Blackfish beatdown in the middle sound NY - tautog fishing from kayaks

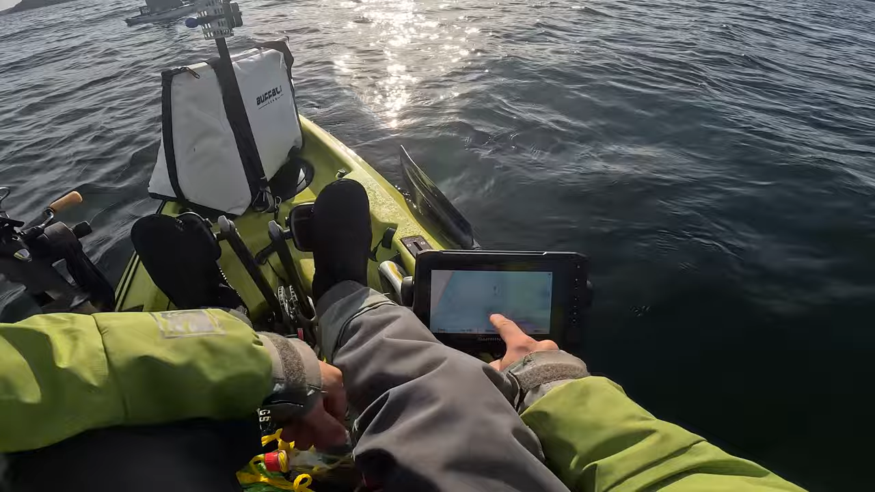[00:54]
see right so i'm gonna anchor and try to get my boat right here so if i need to get my boat right here and i'm drifting here i'm gonna have to throw my anchor like right
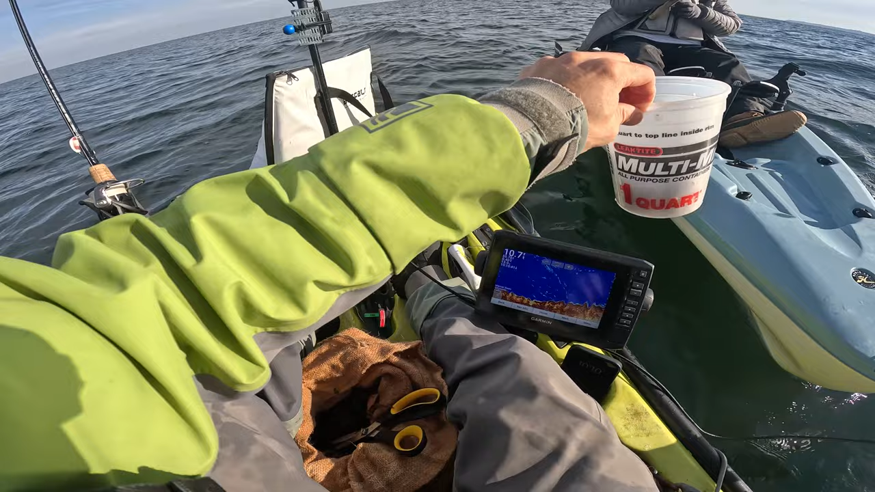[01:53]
20 feet but there's a rock there's a rock that's like 10 feet high
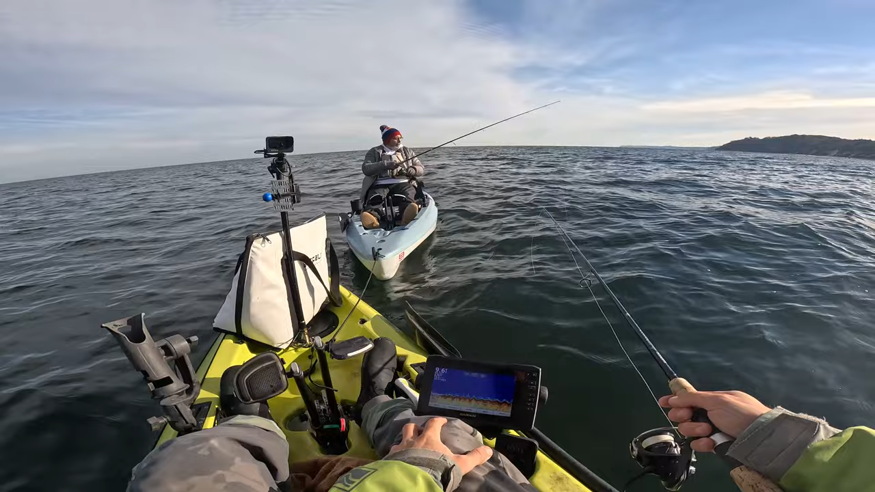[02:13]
so you just want it to like barely feel the bottom and then just wait for like the little taps you can move it around a little bit if you want you know yeah that's like the rock right there that's so crazy i can see that